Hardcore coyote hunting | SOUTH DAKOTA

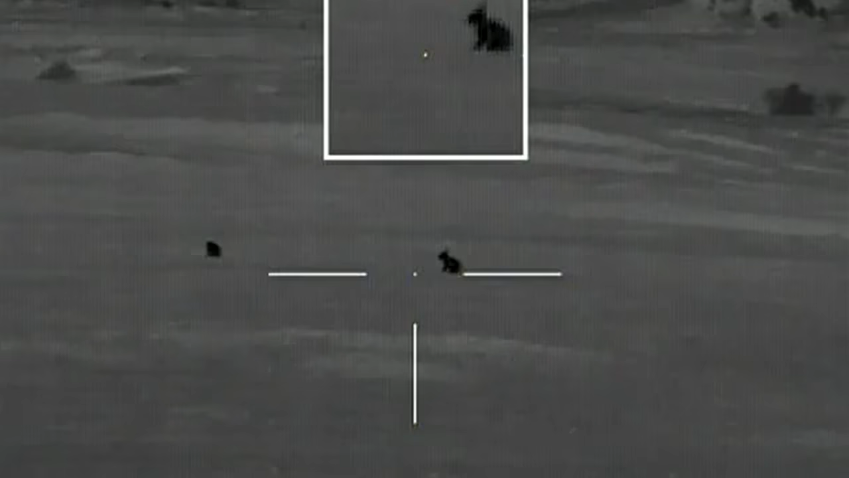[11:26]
I got the one on the right. Okay, I'm ready.
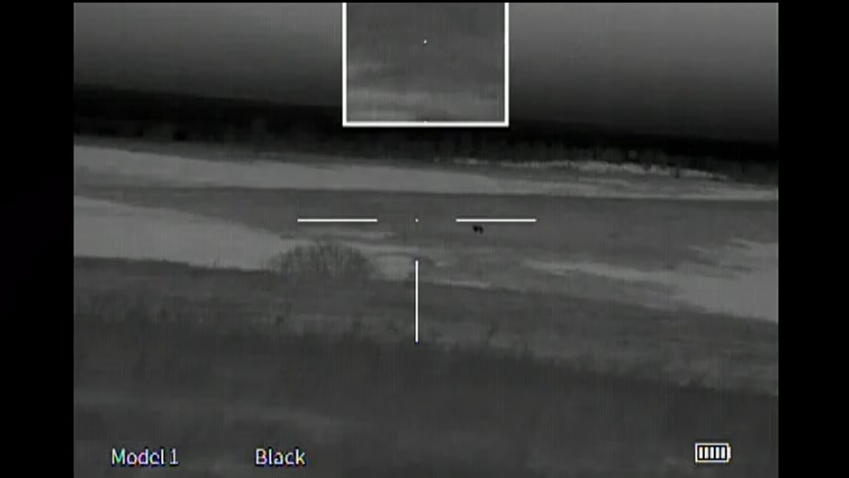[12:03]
Okay, I think it is videoing.
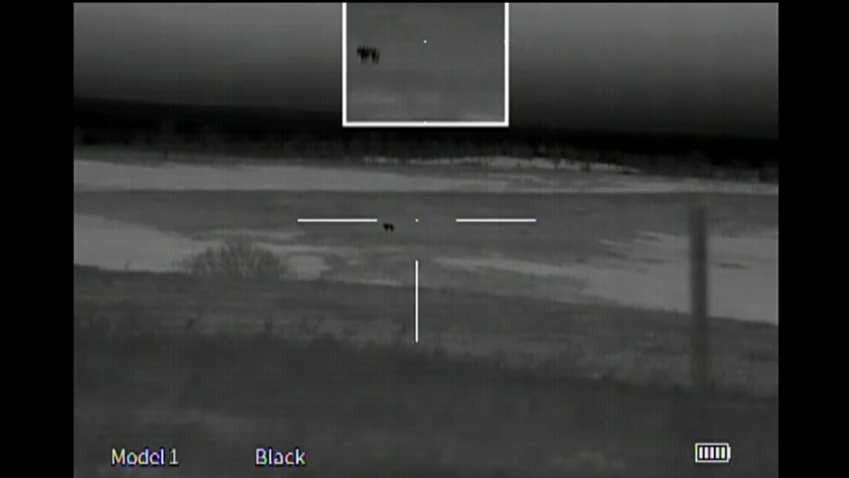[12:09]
Ah, oh, you missed it. You sure that wasn't further than 200? No, I shot the fence off. Oh, no kidding!